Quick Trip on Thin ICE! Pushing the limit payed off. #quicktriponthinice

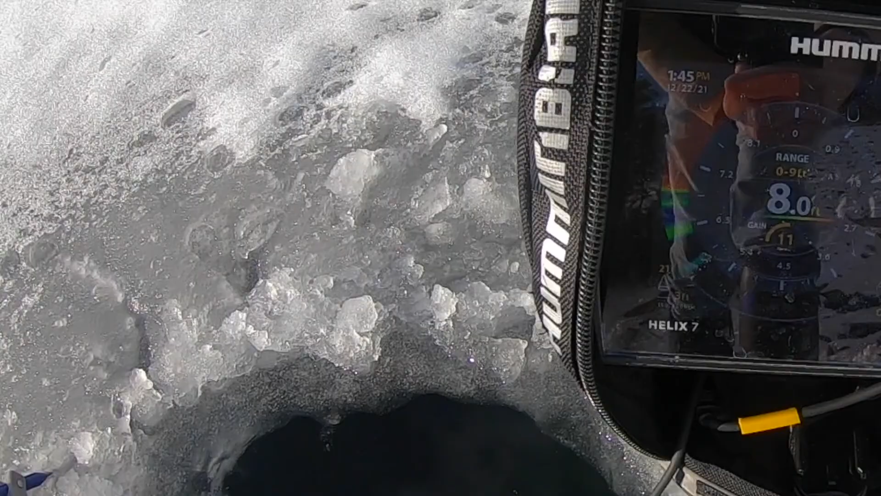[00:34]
Fishing here, got 8 foot of water, and we will see what happens. Oh, got a fish on.
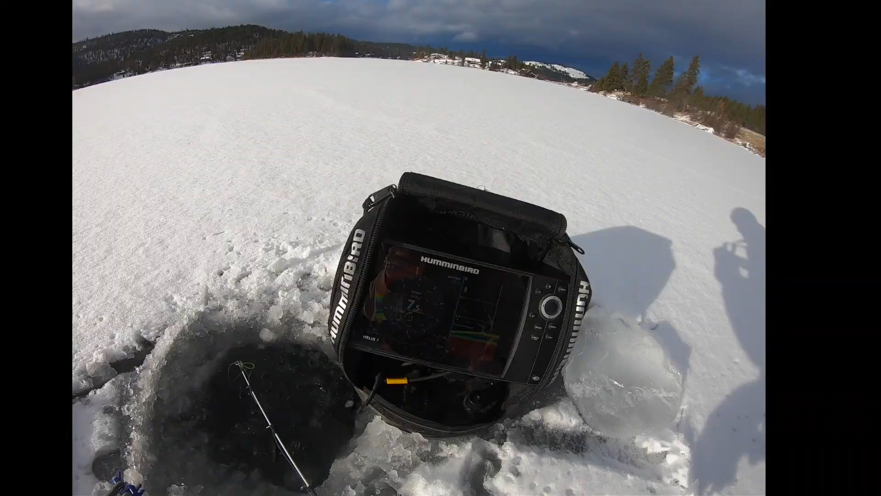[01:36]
All right, guys, another fish on the sonar.
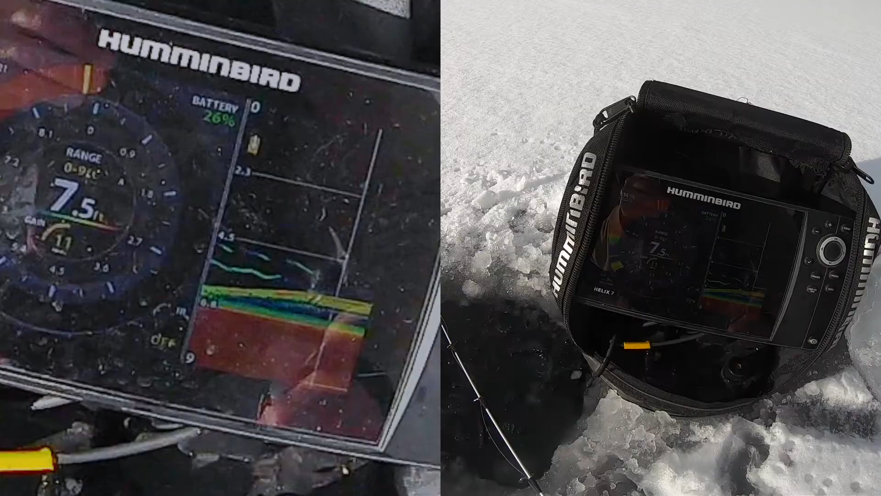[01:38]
See if he hits it. Oh, I missed him. Oh, that was a big bite. You need to pay attention to what's going on here.